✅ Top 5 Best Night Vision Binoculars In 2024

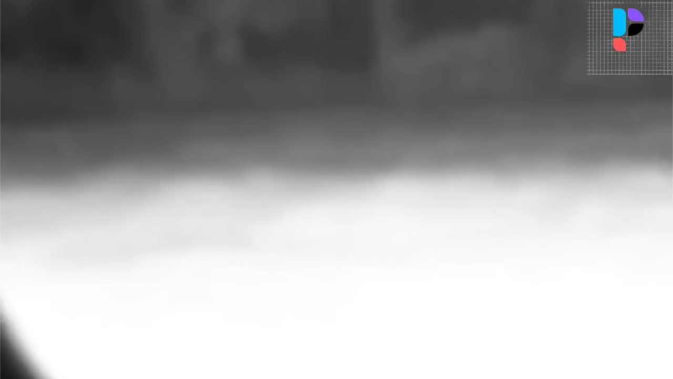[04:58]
Features a threaded tripod mount for securing to your tripod.
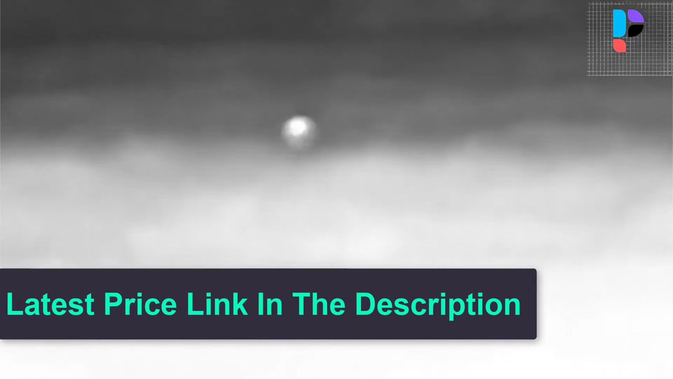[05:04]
And you can install the fastener strap on it to hold your power bank easily.